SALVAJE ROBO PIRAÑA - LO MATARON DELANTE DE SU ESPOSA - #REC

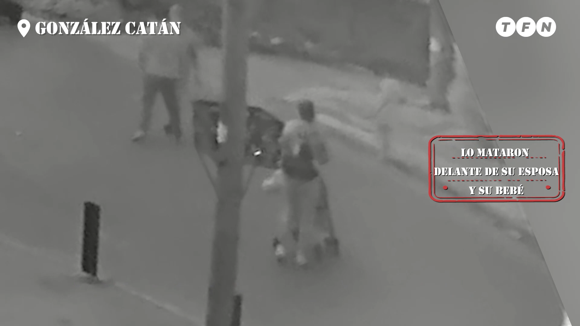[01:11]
Los delincuentes se le cruzan a Rodrigo Ruiz, él les entrega la mochila, pasa un auto y a ese auto el delincuente armado le apunta y segundos después, ya con Rodrigo sin resistirse, le dispara.
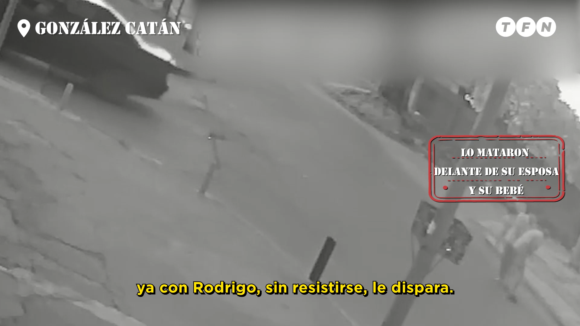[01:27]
Se ve el fogonazo a corta distancia, a centímetros, a quema ropa y lo hiere de muerte.
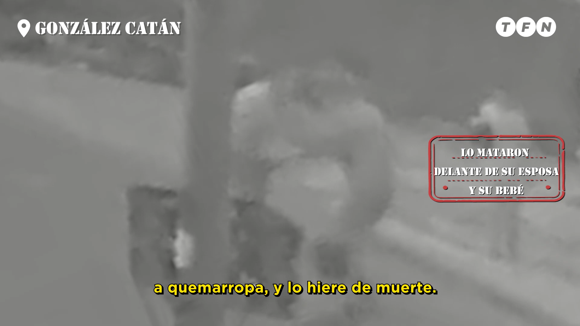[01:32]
Rodrigo busca salir corriendo, rengueando, muerto de dolor. Su esposa, estremecida, ve todo, con su bebé en el carrito y él sinvergüenza,
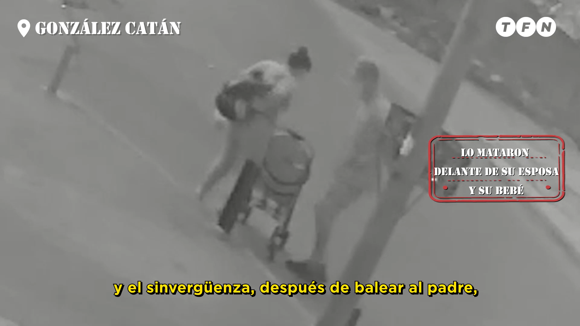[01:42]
después de balear al padre, va por la madre y el bebé y le hace entregarle la mochila, el celular y otros objetos de valor.
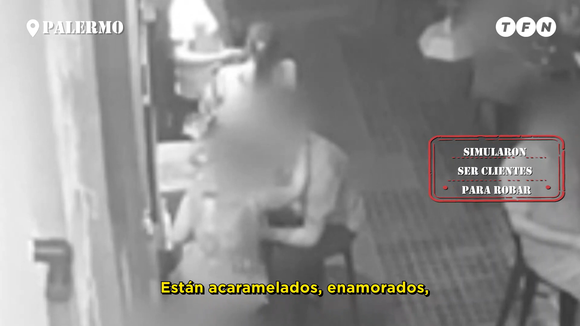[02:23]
sin saber que al lado la otra pareja también está enamorada, pero de lo ajeno. Miren esta treta, porque es como un truco de magia para robar. La mujer mira para un lado y para el otro y el hombre despliega una campera que tenía doblada. Y con esa campera desplegada, miren lo que hace. Parece un truco de magia, como les dije, porque hace desaparecer la cartera de la mujer de la otra pareja, pero está robando.
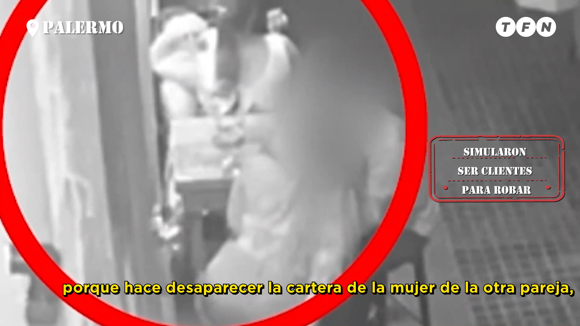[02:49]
La pone debajo de la campera y se mandan a mudar.
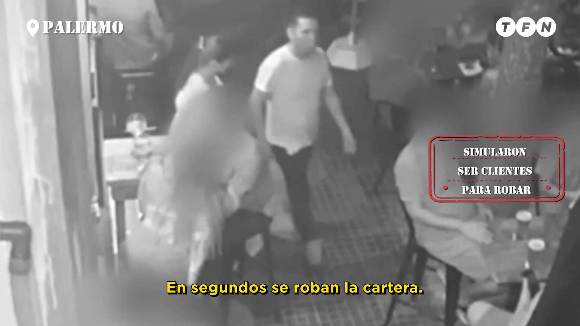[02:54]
En segundos se roban la cartera. La pareja se da cuenta, la mujer mira para un lado, para el otro, debajo de la mesa, ya no está la cartera. ¿Cómo terminó la historia? Sin plata. Igual tuvieron que pagar la consumición. Después la cartera apareció en la caja de una camioneta muy cerca, pero solo con sus documentos.